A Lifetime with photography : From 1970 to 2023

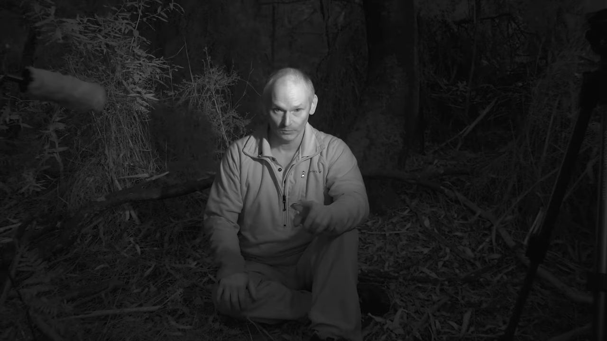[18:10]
we can use whatever resolution we like whatever frame rate we like moving the infrared light to one meter away from the subject has helped a lot cutting down the noise and grain quite substantially
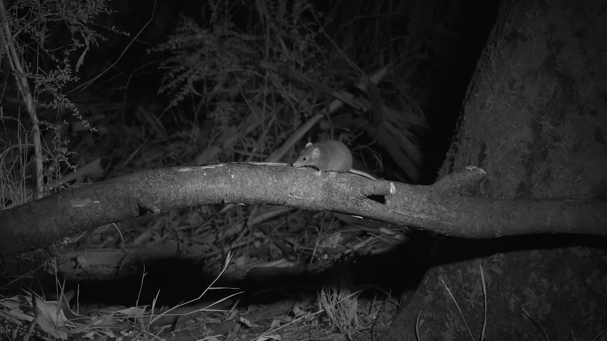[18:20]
there's a couple of things on the camera that i'm really unhappy with the first one being
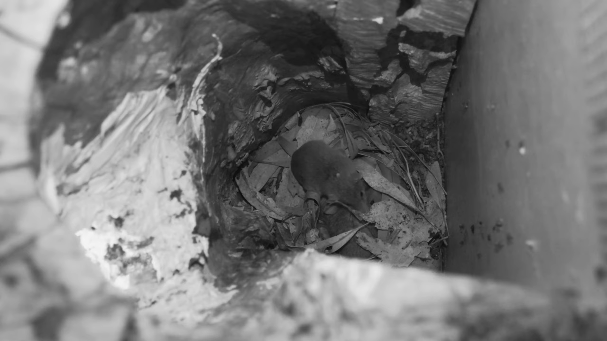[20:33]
in so i use it for filming inside my nesting boxes getting that live action as it happens so it's been an amazing
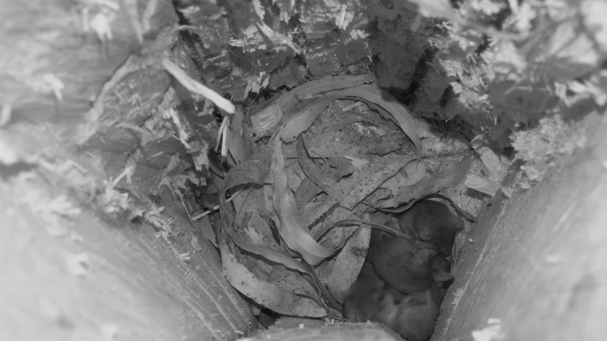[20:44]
tool to use love it still use it for that purpose don't use it for anything else now because
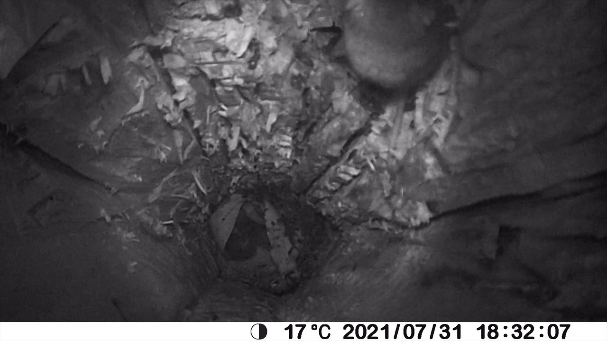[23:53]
all the time they tend to only last about three years and then they get moisture on the guts of it
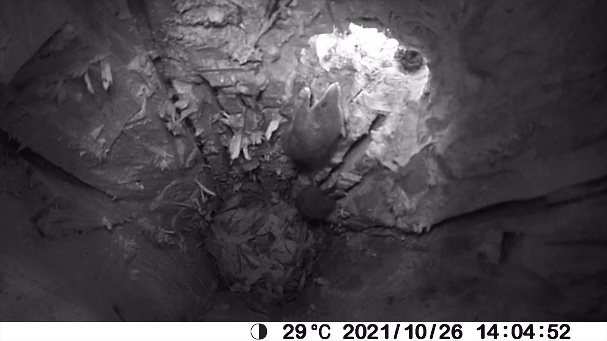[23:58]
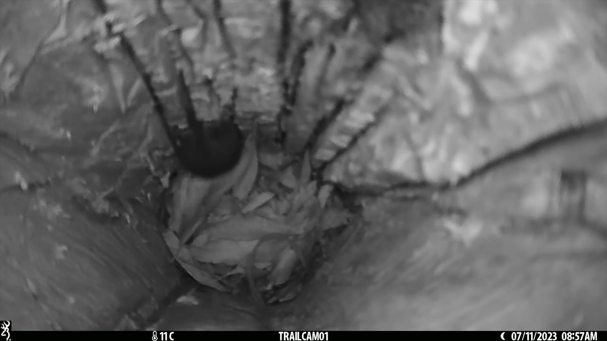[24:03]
and they short out i try not to buy expensive stuff i've always had the cheaper ones but last year i decided to go for a browning the more expensive stuff
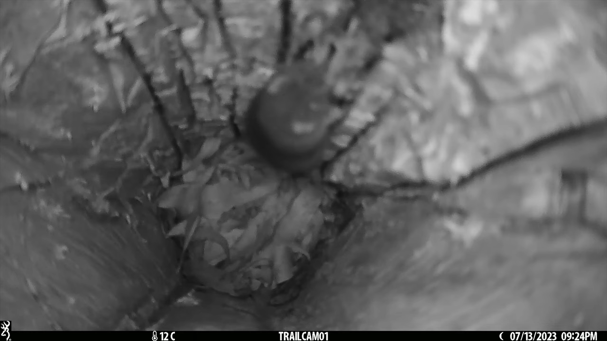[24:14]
i'm disappointed with this it's not very good at all in my nesting boxes it's